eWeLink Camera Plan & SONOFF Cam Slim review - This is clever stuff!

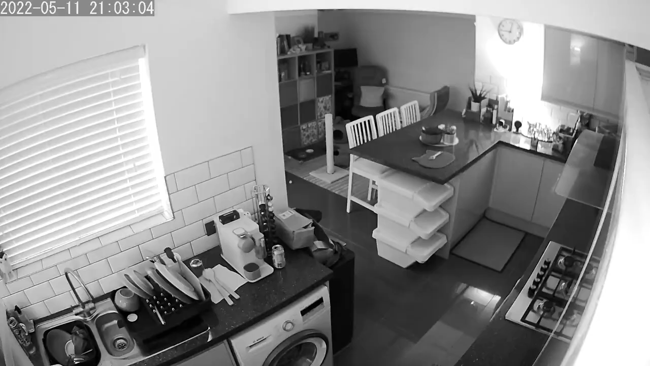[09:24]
we've got some black and white nighttime footage and uh yeah i think it's pretty decent you know it's uh remember you know 1080p you can have this in hd or sd if you want